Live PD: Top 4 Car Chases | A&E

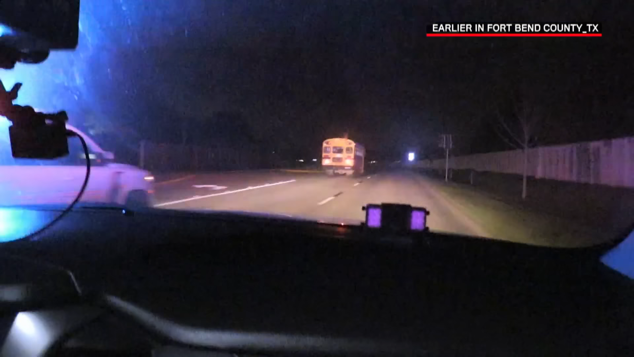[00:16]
Anybody will start it.
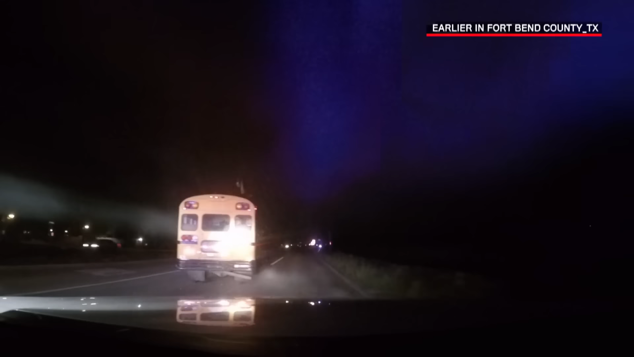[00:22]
All over the roadway. Continue the pursuit. The bus is refusing to stop, driver with no lights on, and it looks to be like he's a young white male,